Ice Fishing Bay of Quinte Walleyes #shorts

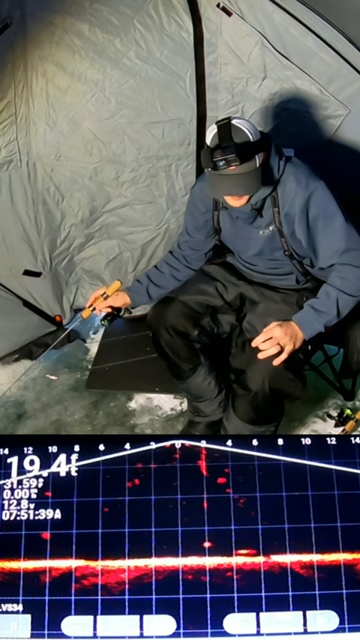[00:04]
Oh, oh, oh, oh, oh. Here we go, here we go. Oh, yeah, baby. Got one coming in? My first one coming into me. I got two coming now. Three. Come on.
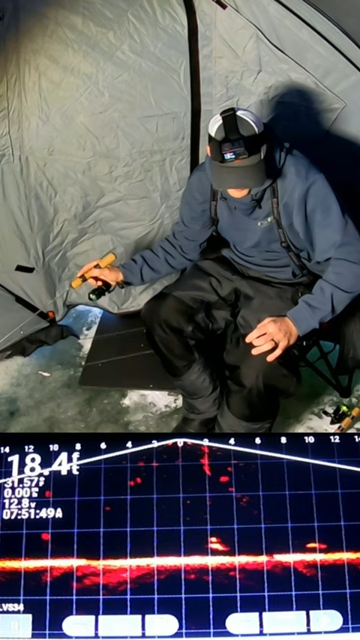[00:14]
This back one's a big one. All three. Three of them. That's a big one, too. Yeah, buddy. That's a big fish.
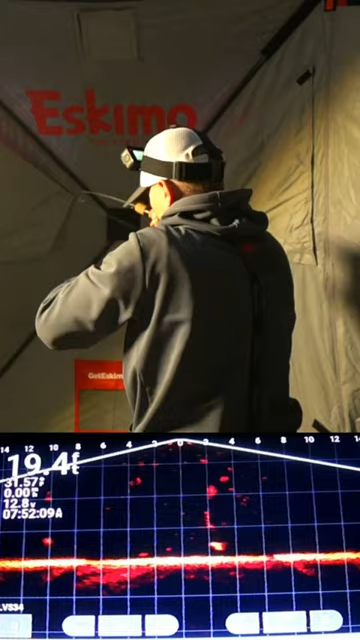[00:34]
Yes, sir. It's a good one.